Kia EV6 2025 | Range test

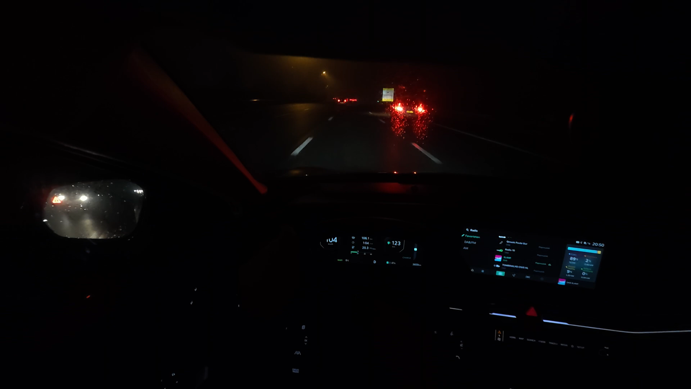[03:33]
100 kilometers damn it's really bright really bright so that means a range of 300 kilometers the average consumption at the moment is 20.3 kilowatt hours per 100 kilometers so yeah again a range of 300 kilometers it seems like right now but i do have tailwind now because i have turned around so i am pretty sure that the average consumption will eventually go below the 20 kilowatt hours per 100 kilometers i have hope i have much hope and the week before this i drove the kia ev3 and